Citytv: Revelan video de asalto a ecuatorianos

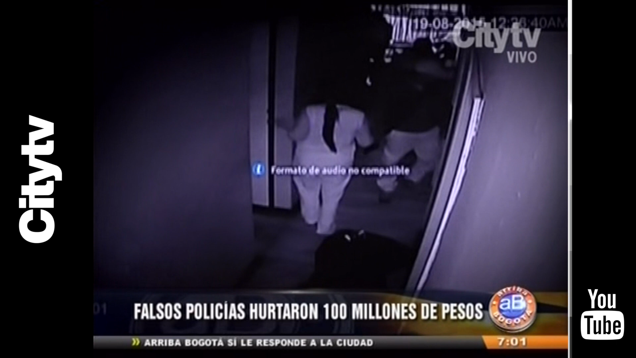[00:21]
En ese momento, se aprecian los primeros rostros de los delincuentes, uno de ellos con una gorra de un capitán de la policía. Hasta uno de los cuartos, ingresa un hombre gordo, con tapabocas,